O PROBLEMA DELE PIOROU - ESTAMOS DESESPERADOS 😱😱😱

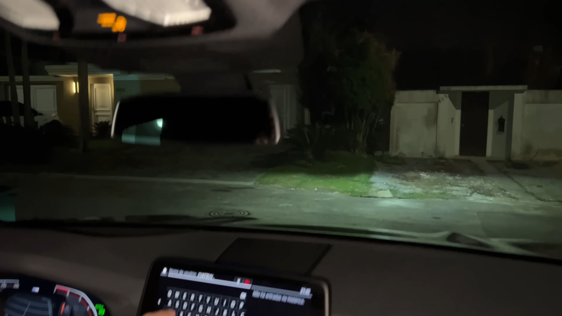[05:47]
Eu tenho que colocar o cinto aqui na frente. Ele tá digitando alguma coisa. Ô, mãe, ele tá tentando digitar um endereço, mas não existe, mãe. CVKBVVZCX.
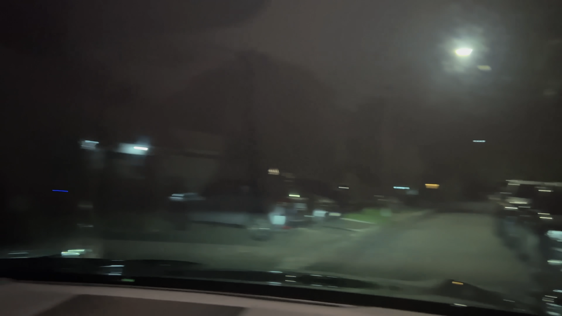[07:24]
Gente, vocês têm noção que ele tá dirigindo, não tá batendo em nenhum carro. Como que ele tá fazendo isso?